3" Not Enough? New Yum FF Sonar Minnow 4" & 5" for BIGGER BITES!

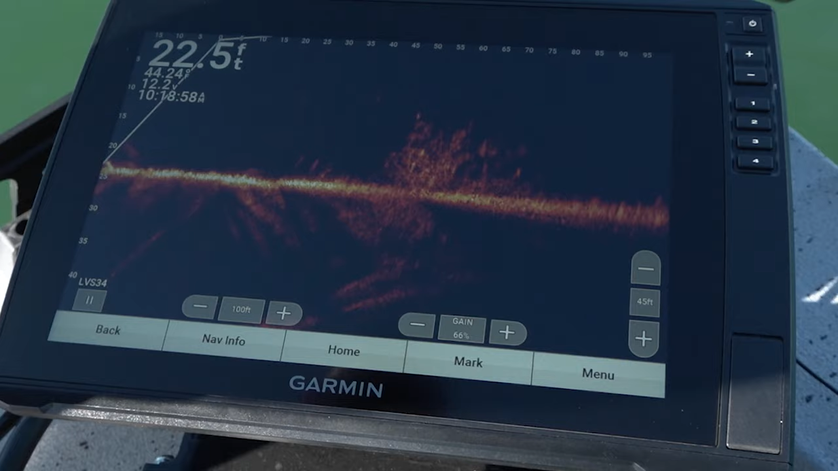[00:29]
On screen: depth 22.5 ft
what here he is oh that's why you fish the sonar minnow right here